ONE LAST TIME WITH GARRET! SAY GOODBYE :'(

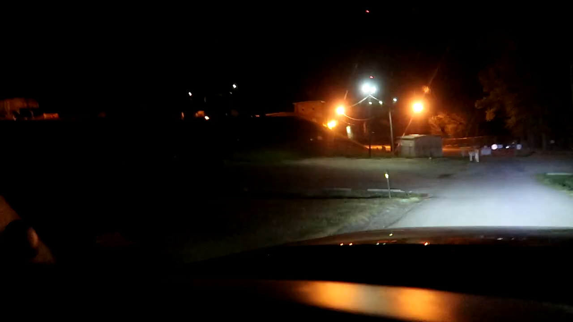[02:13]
Well nobody's here. That's great. I was thinking we would probably have a good chance nobody's here just being it's Wednesday morning. I was thinking a lot of retired people could be here but
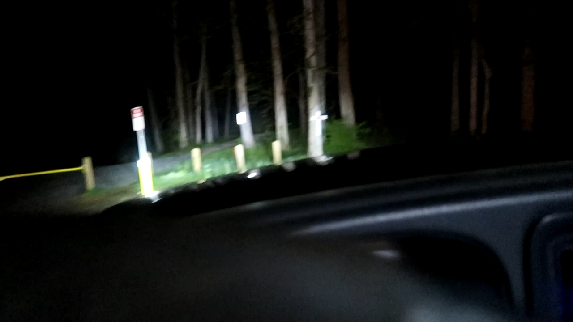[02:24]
uh apparently they're not here so uh.